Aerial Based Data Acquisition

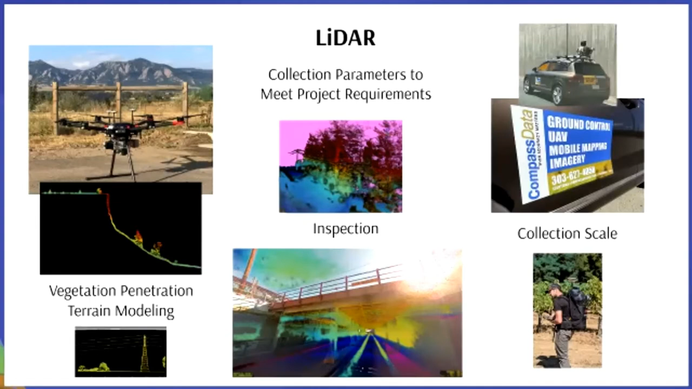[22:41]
And then we also do have to let our backpack system which is easy to deploy if there are regulatory concerns timing concerns line of sight concerns. We're able to get anything up to I think I've seen a 700 points per square meter on the backpack. It's absolutely crazy. So that's something that allows us to really diversify our collection of geospatial data.